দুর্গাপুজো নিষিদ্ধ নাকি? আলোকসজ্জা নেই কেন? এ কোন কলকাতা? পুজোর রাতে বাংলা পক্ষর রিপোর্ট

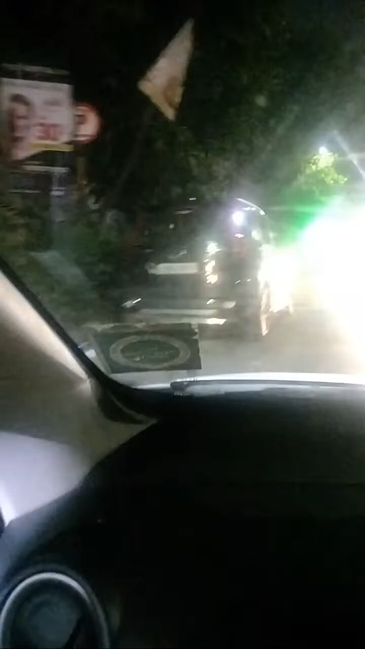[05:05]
আচ্ছা, কিন্তু বাংলায় থেকে এদের পূজো গুলো বাংলার হলো না? দেখুন, বাংলায় থাকে কিন্তু দুর্গা পূজো করে না। বাহ, দেখুন এরকম কোনো অন্ধকার পুরো জোনটা বাঁদিকে চত।
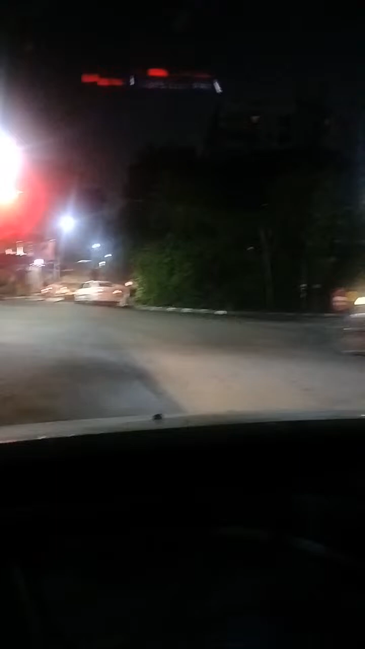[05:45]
আচ্ছা, আপনাকে এই সামনেটা দেখানো হয়, চারপাশ তিন রাস্তা তিন দিক মনে হচ্ছে এটা কলকাতা এবং এটা কিন্তু অফিস এলাকা নয়, রেসিডেন্সিয়াল এলাকা।
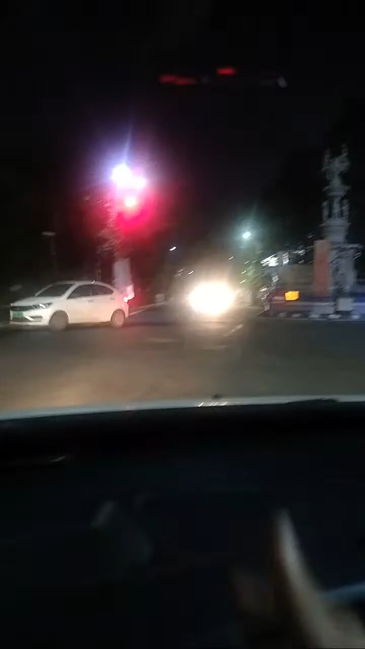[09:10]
বাঁদিকে ঘোরো, এবং কত বুঝতে পারছি, এখানে এমন নয় যে এটা কোনো ছোট্ট গলির কথা বলছি, মানে ইনফ্যাক্ট একটা বিশাল জোন এটা।
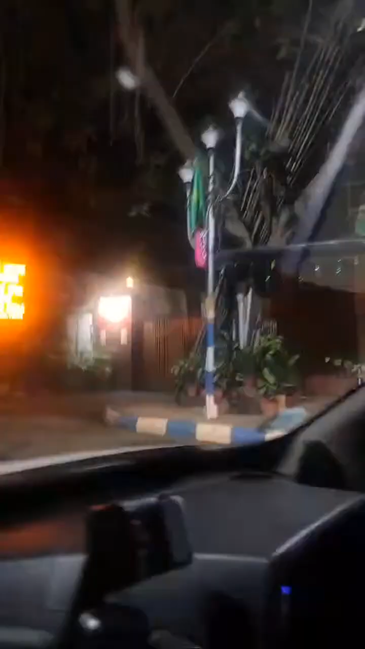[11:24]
তাদের কোনো একটু আলো ঠালো দেখো ও দেখো মন্দির আছে দেখো হনুমান মন্দির আছে তাহলে সেই ভক্তরা তারা কি কিছু লাগিয়েছে না কিচ্ছু
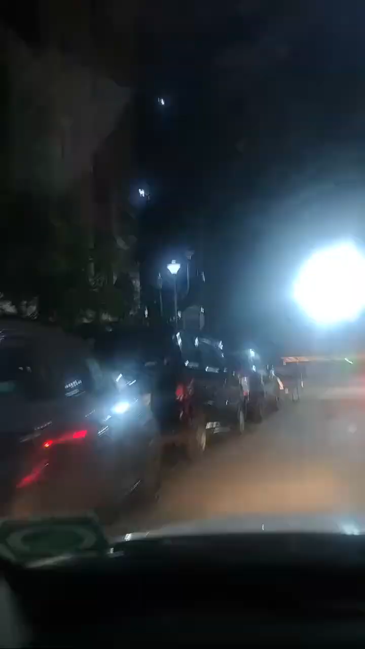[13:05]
এটা কি দেখুন দেখুন দেখুন ডান দিকে চলো এই দেখুন কত বড় ফ্ল্যাট দেখুন কিন্তু কোনো দুর্গাপুজোর কোনো সিন নেই দেখুন
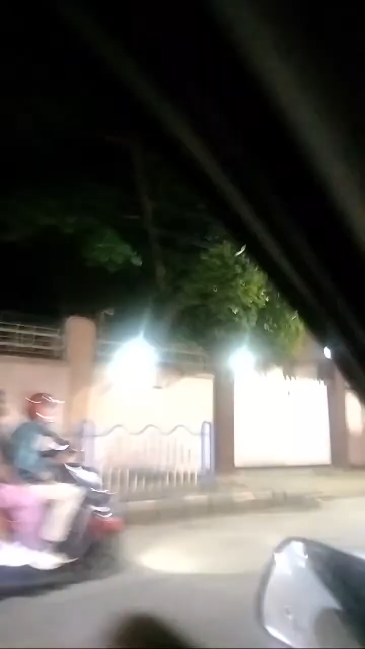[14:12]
ওই বিজয়পাত সিংহানিয়া এটা যে তাদের বাড়ি ছিল তাদের দেখুন কিচ্ছু নেই দেখুন বাড়িটা দেখুন বাবা দেখেছ
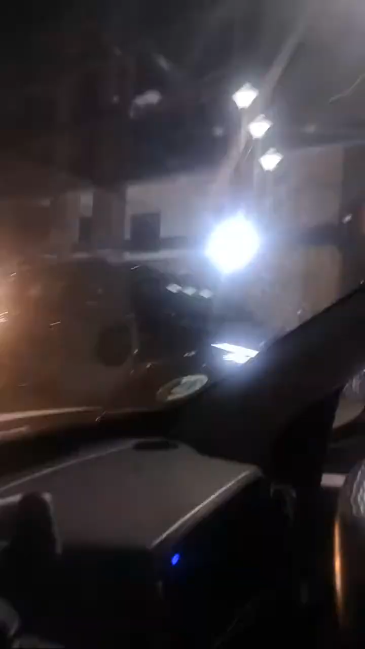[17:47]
ওই তো এই দিকেটা, এই দিকটা না ওই দিকটা, দেখুন দেখুন ওই পেছন দিকে, তো আবার তাহলে পুরো ইউ টার্ন ঘুরতে হতো,
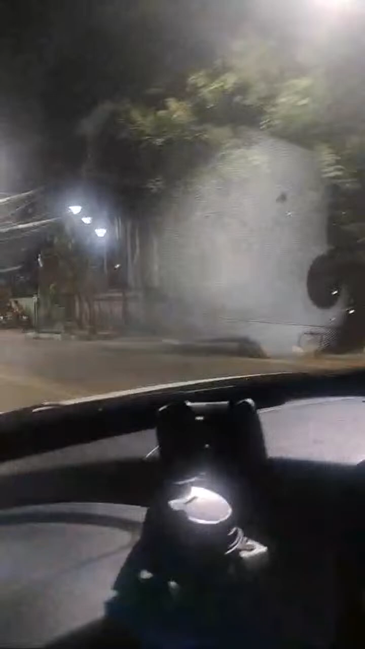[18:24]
হ্যাঁ একদম ইউ টার্ন নিয়ে নেবে, ঠিক আছে, রাইট টার্ন, হ্যাঁ রাইট টার্ন, দেখুন দেখতে থাকুন, আমি একদম ধরে রাখবো,
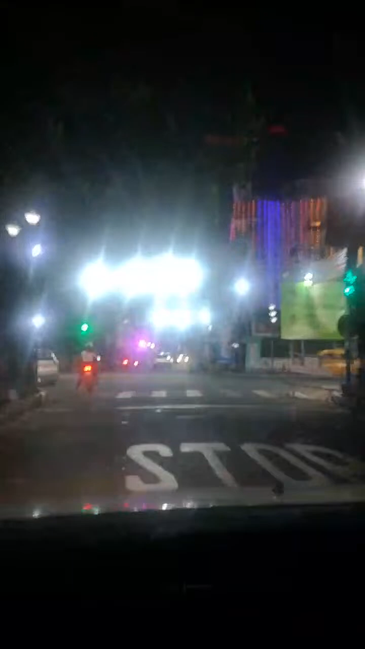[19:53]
এইবার শুরু হয়ে গেল বাদিকে চলো শুধুই আলো এবার
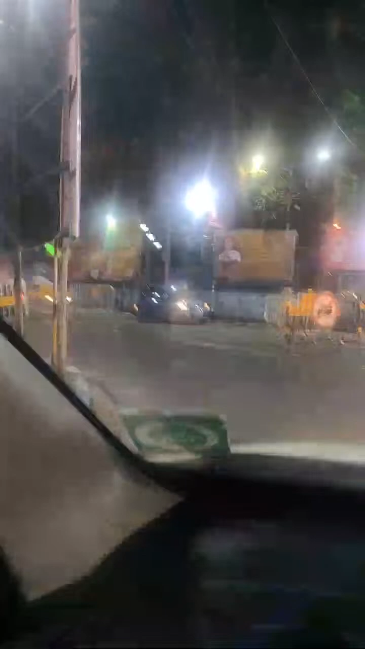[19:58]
শুধুই আলো দেখো অন্য শহরে আমরা অন্য শহরে ঢুকে পড়েছি মনে হচ্ছে আমরা অন্য শহরে ঢুকে পড়েছি
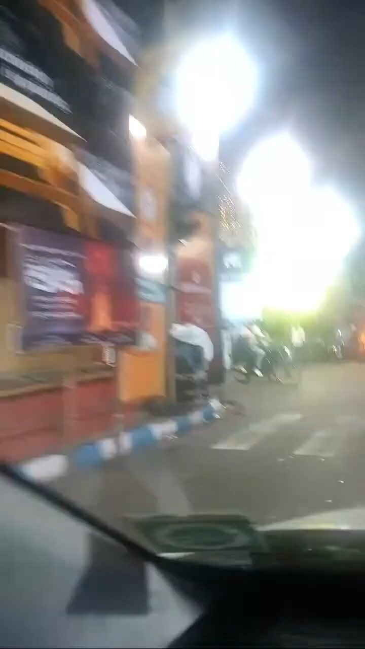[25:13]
বুঝতে পেরেছেন, বাঙালির জোন। এরপরে ক্যামাক স্ট্রিট আপনাকে নিয়ে যাবো, ক্যামাক স্ট্রিট, ঠিক আছে,